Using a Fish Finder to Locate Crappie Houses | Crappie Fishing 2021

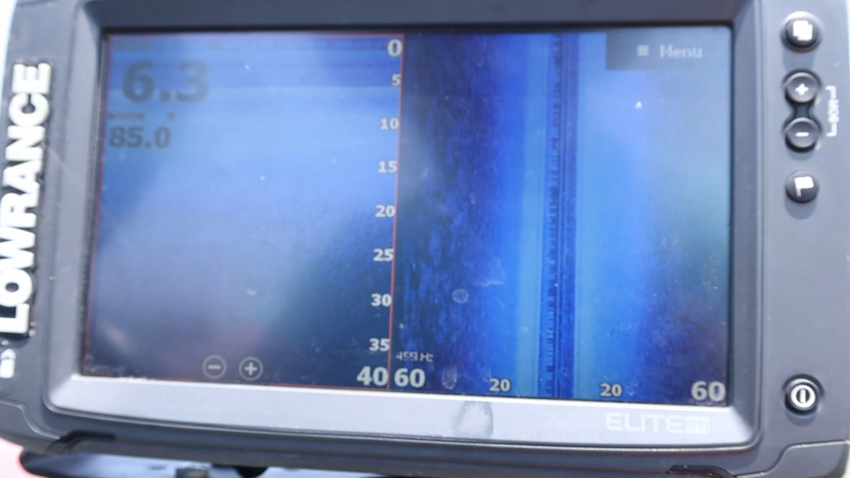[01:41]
Pretty good size screen so you can really run the down imaging and the side imaging side by side and right now I'm going probably
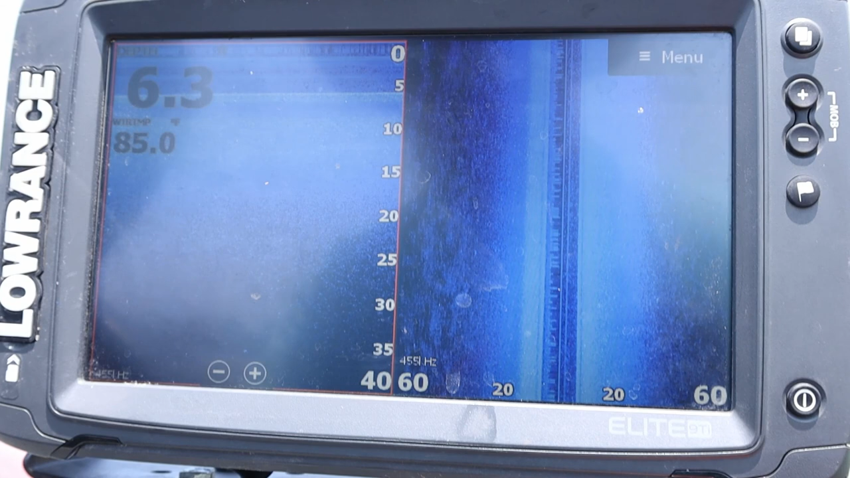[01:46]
three miles an hour maybe a little less heading into the wind. I'm keeping an eye on both my side and down imaging and I'm looking for long dark streaks on my down my side imaging here and that's going to identify
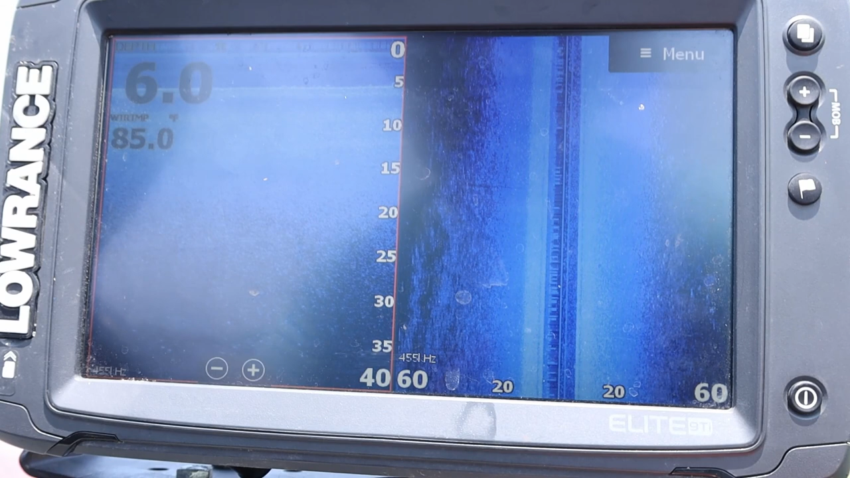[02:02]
well a tree or brush pile.
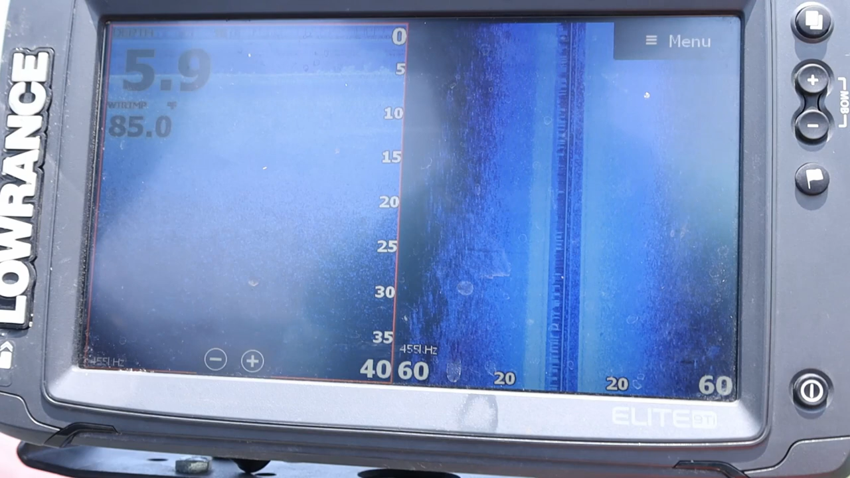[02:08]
I'm looking mostly for trees this lake is known for trees.
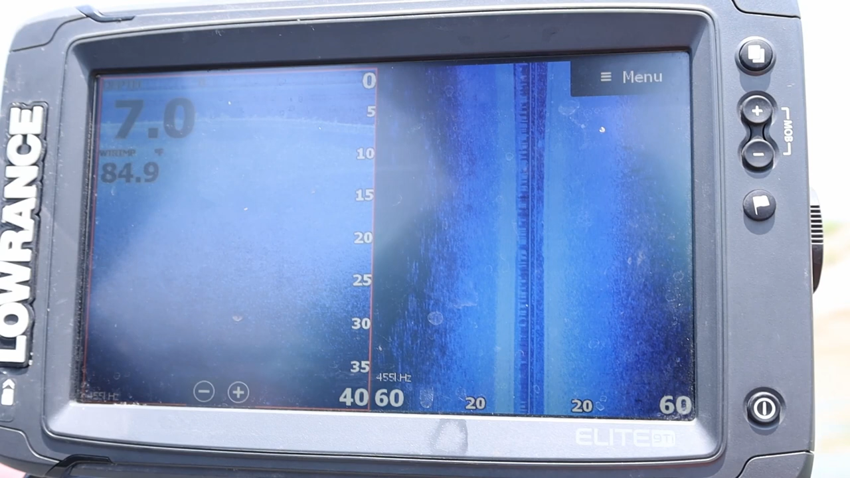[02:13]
I'm going to speed things up just a tad and we're going to point out some pieces of structure along the way.
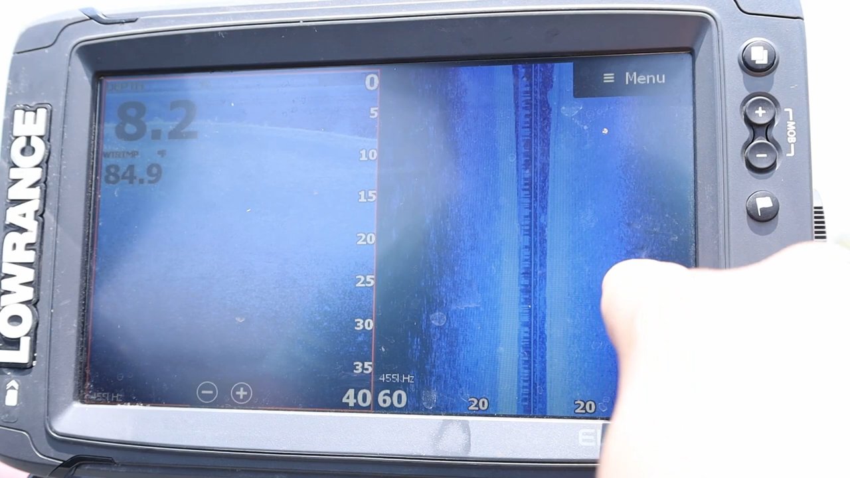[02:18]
So there's some fish on the bottom and over here you can see on the left side that's actually a grass line.
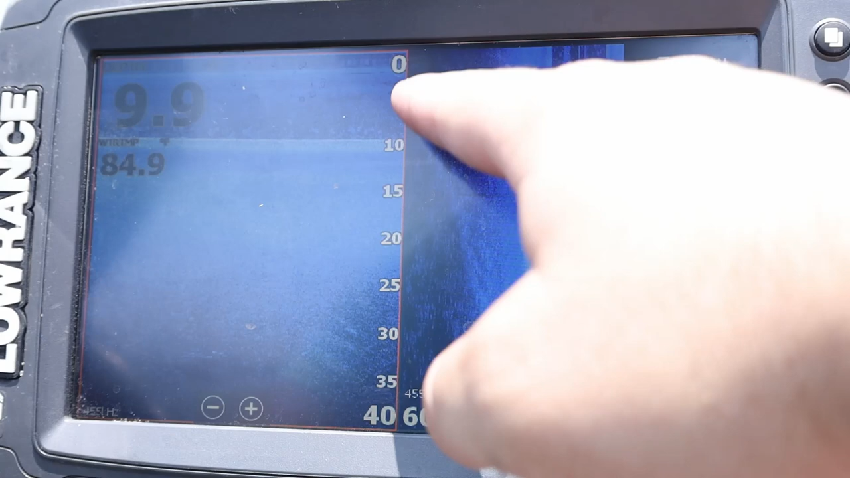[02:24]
I know that because well I just went by it but you can notice these things after some experience.
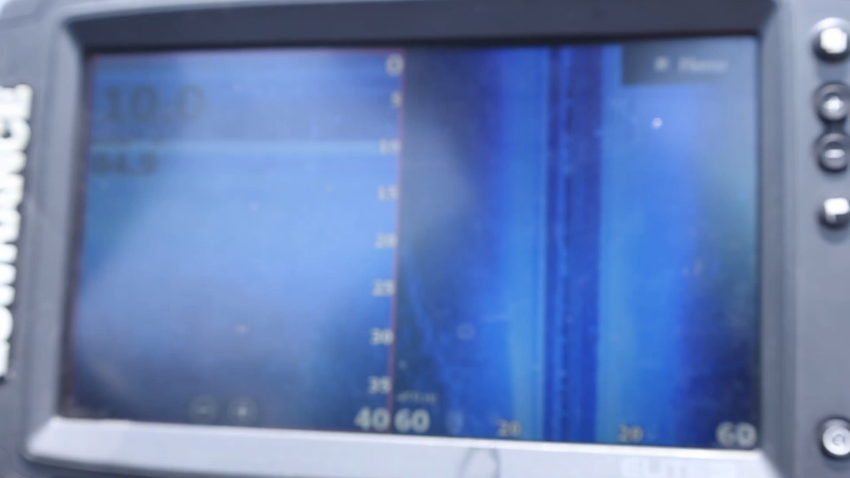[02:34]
That looks like a little stick up or brush pile could be just a little school of small fish.
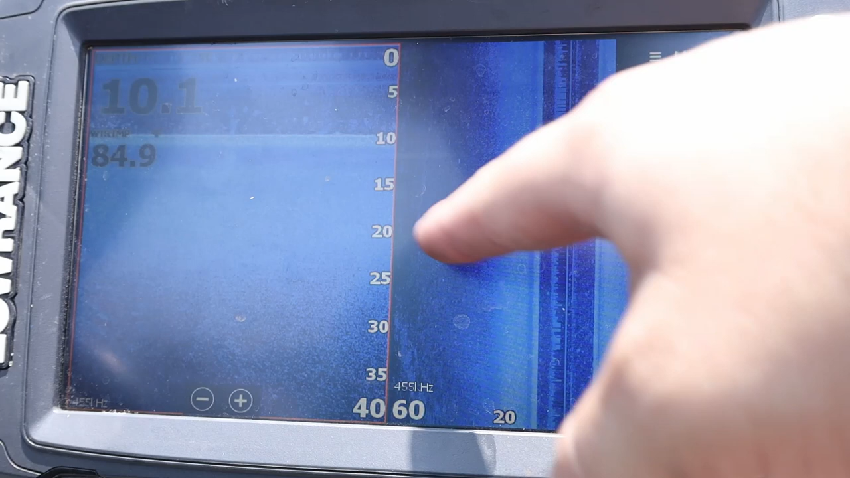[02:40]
But I'm out here I have my side imaging 60 feet out.
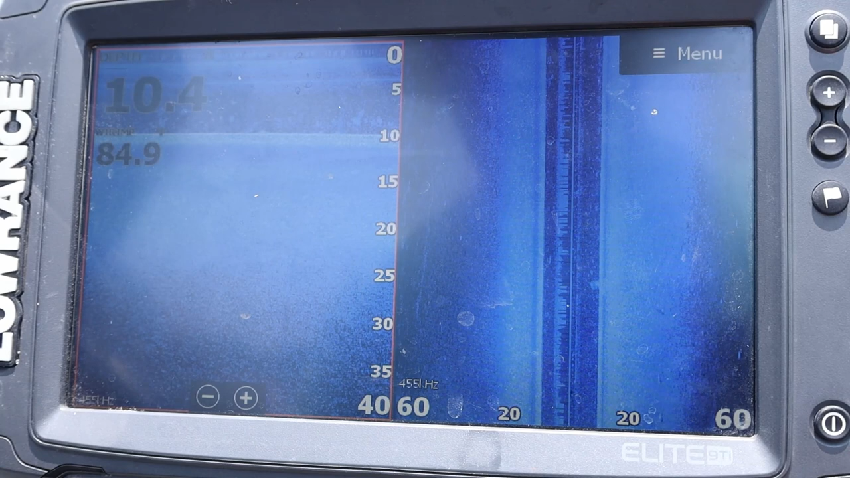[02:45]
I don't really like to go much more than that mainly because I don't feel like it's very accurate and you can kind of see where the image is starting to get a little weak.
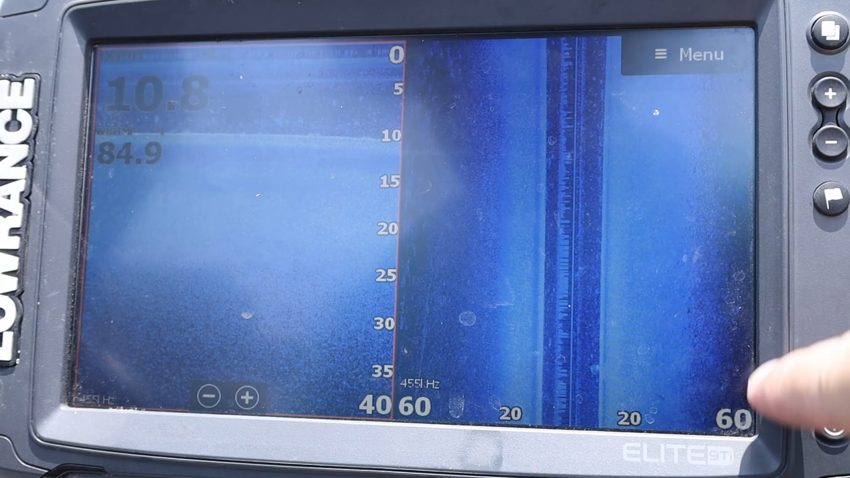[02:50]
I'm running 455 because I'm not looking for detail. I am mostly looking for actual items so anything that catches my eye I will be putting a waypoint on here. Now if you don't have the capability of doing waypoints you can always try to estimate how far it is to the left or right and then turn back around and use your buoy.
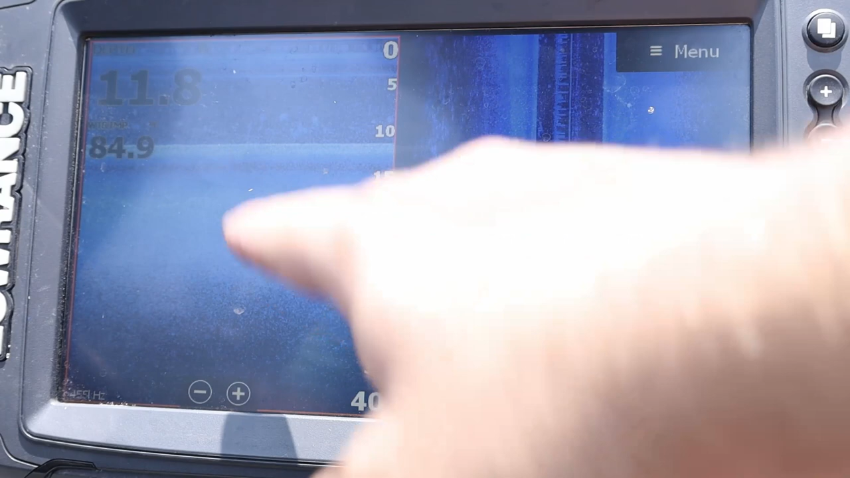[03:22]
And when you turn back around you're going to want to use your down imaging to scan over it and actually see if there's any fish on it. So I have a couple of trees I know are over here on the left side.
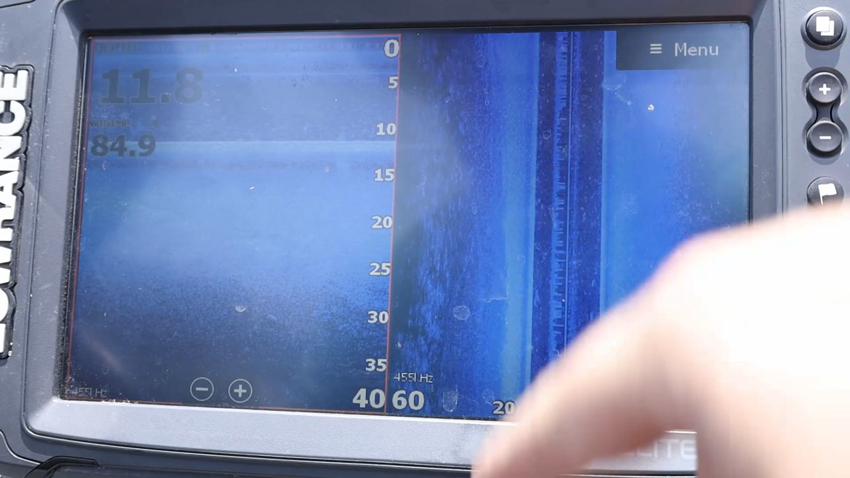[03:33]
So once we get to them I'll point them out and so you guys can kind of see what trees are going like on side imaging and even down imaging.
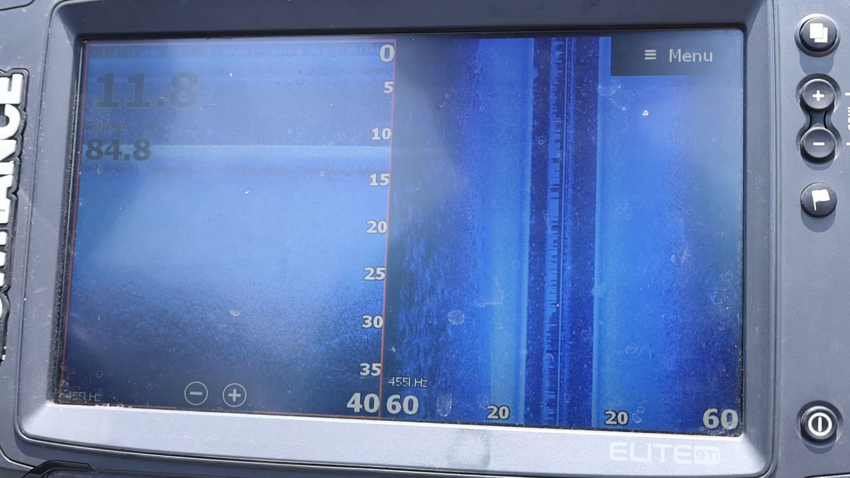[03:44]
I do have my down imaging locked in at 40 feet. That way I kind of can identify what fish look like so I know what size of fish that I'm looking for.
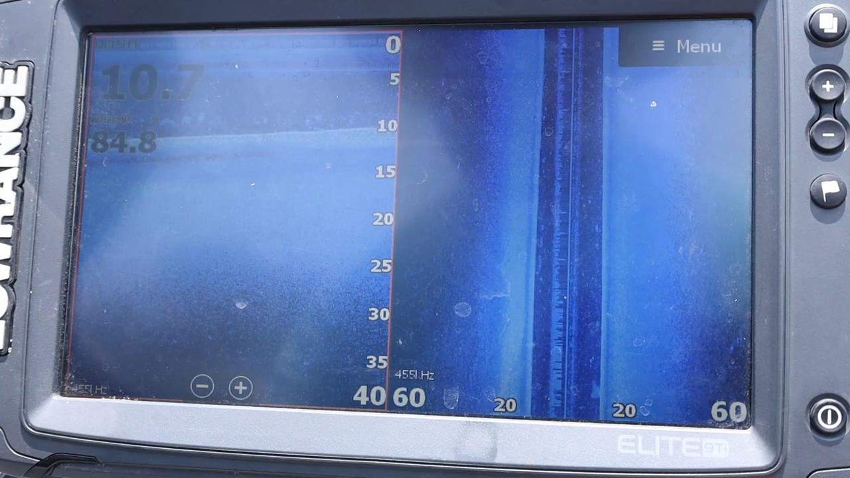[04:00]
So if I see a small fish I know it's a small fish and a large fish I know it's a large fish. I highly recommend you do that as well so you can get used to the size of fish. So when you scan over a piece of structure and you catch some fish off of it you remember kind of what those fish sizes were. So next time you can say oh those are a bunch of little guys that's not worth fishing.
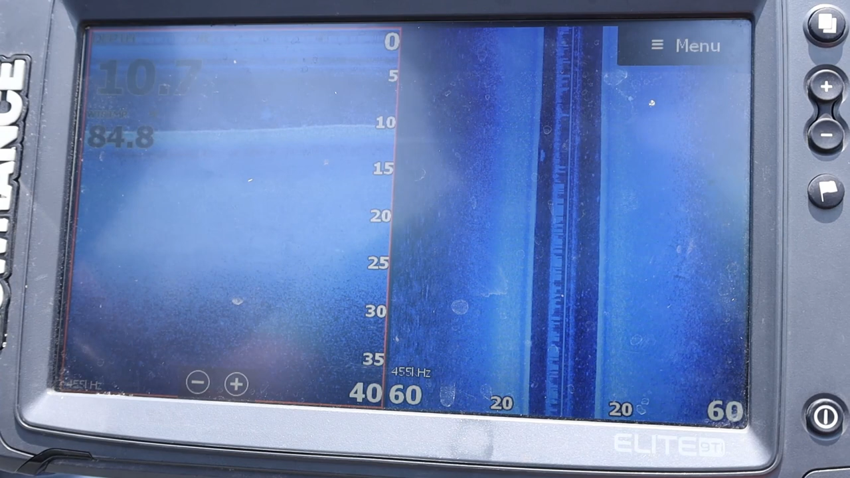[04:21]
All right we're coming up on one for sure because I know it's there because it is actually marked by a no weight buoy that's accidentally hung on it. Okay we should be going by it right about now.
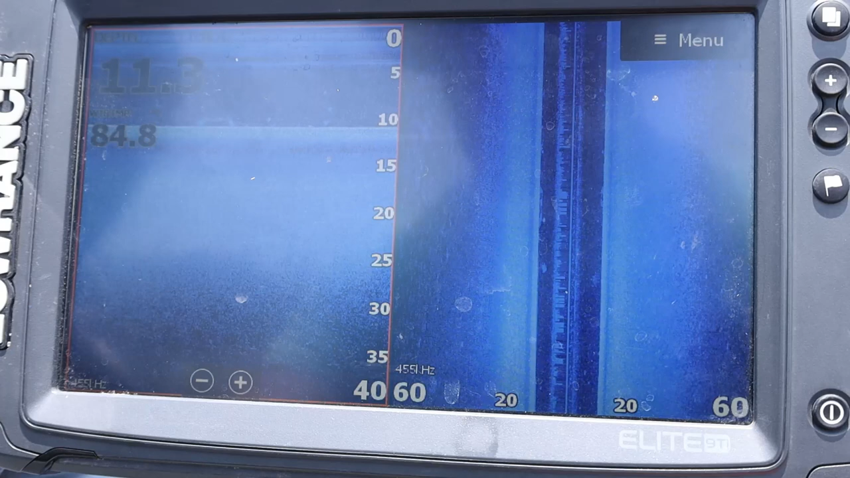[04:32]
You can faintly see the tree here.
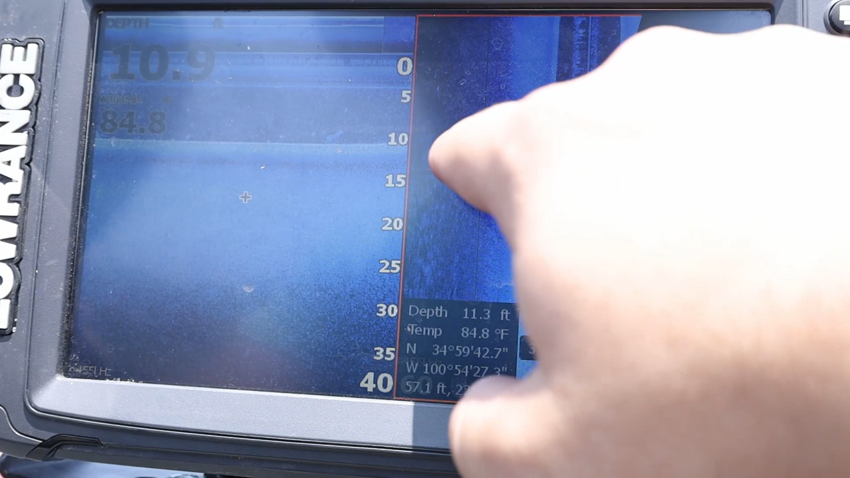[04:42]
On screen: water 84.8°F
You can faintly see it. It's not a very big tree let's put it that way.